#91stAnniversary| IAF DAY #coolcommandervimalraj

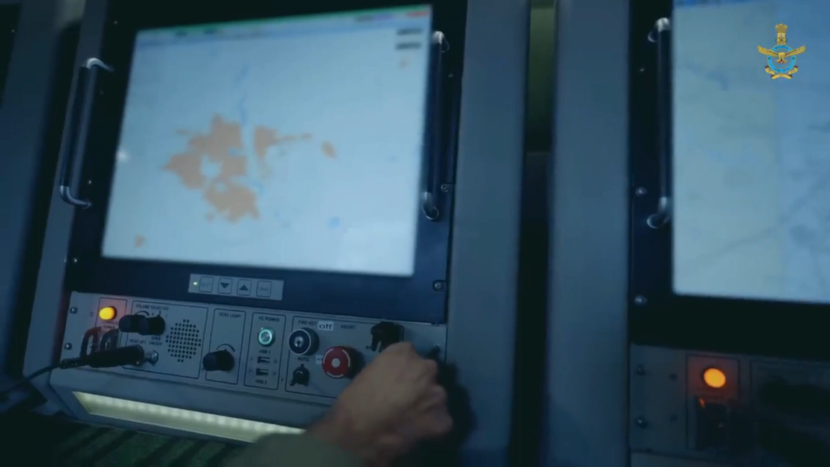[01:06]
integrated air command and control system, we protect and secure India's skies 24-7.